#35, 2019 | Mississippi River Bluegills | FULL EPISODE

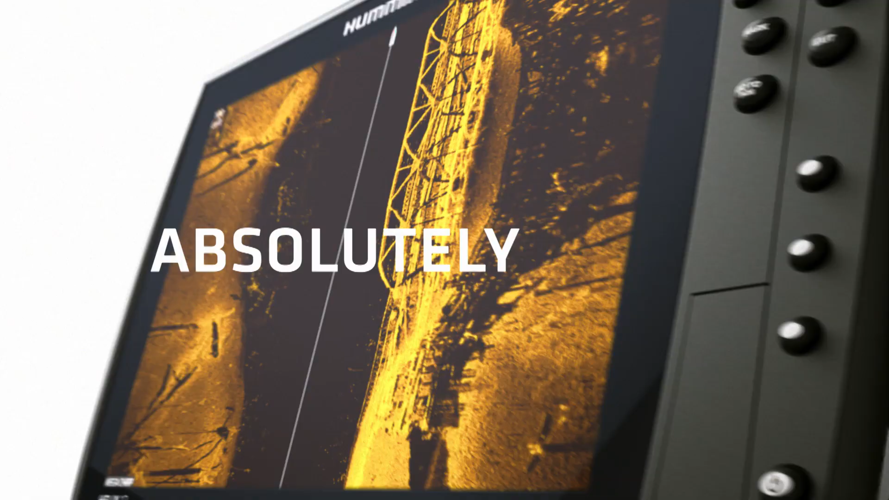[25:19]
absolutely clear the days of wasted casts and missed opportunities
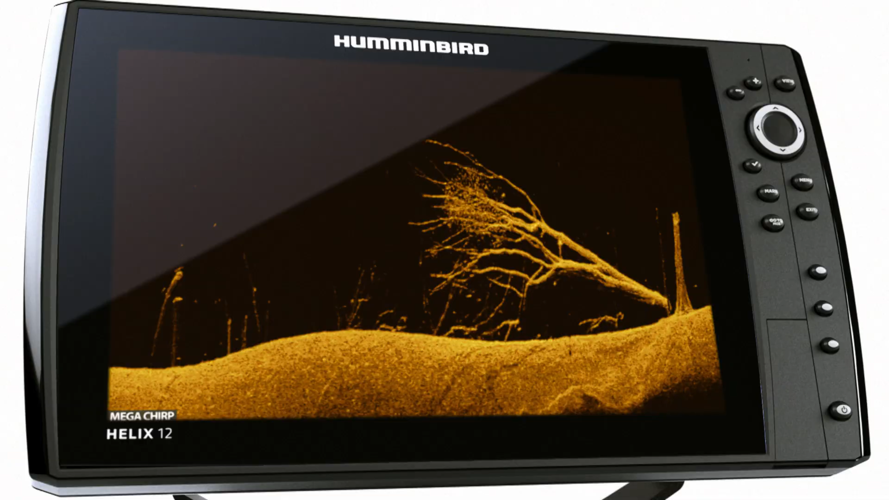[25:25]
are over new
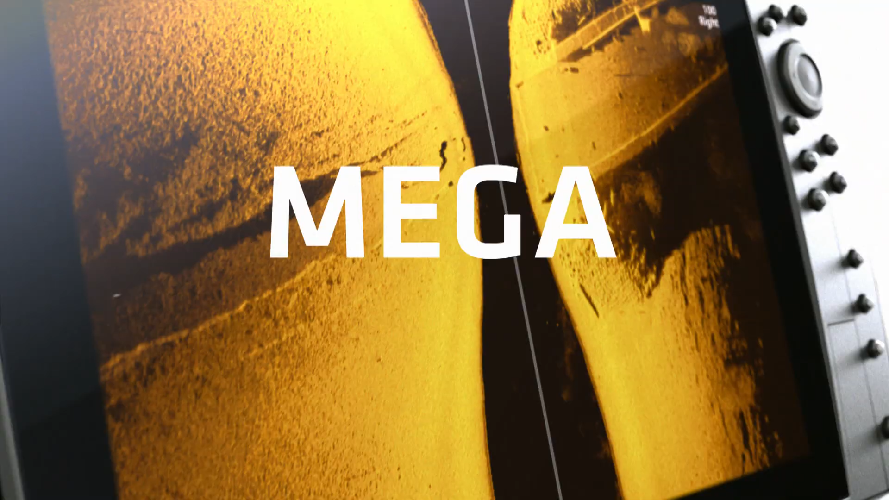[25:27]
mega imaging takes fishing
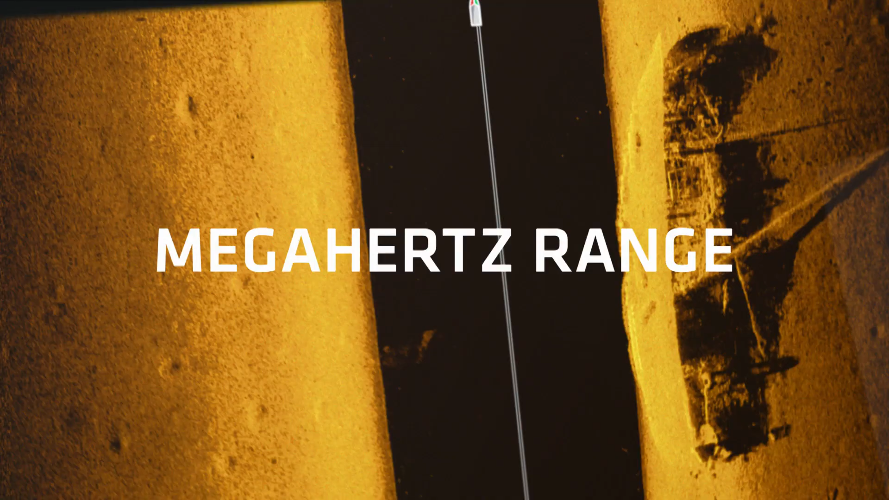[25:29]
into the megahertz range for the first time because higher frequency
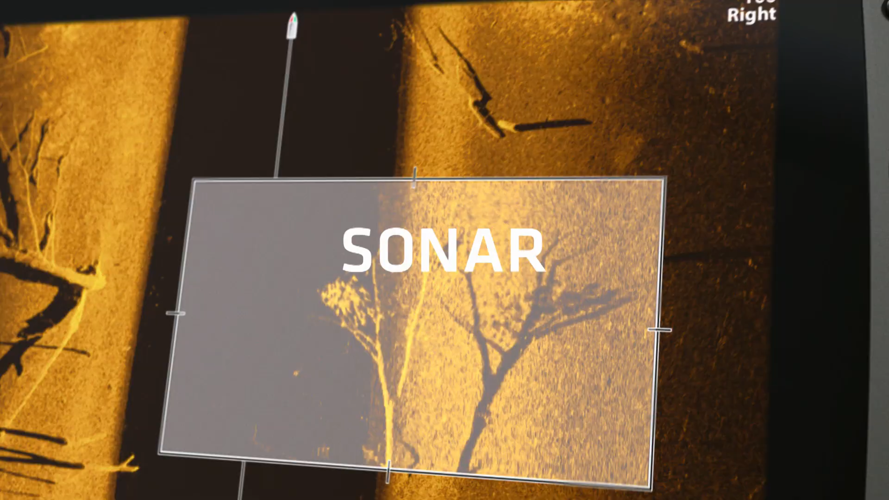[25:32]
sonar means higher frequency of this without
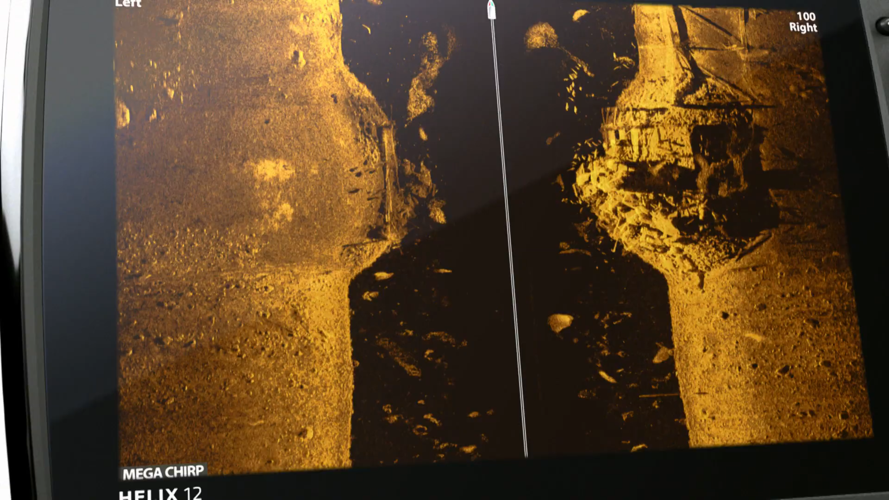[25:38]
a doubt it's the most detailed picture of the world below ever and it's only from hummingbird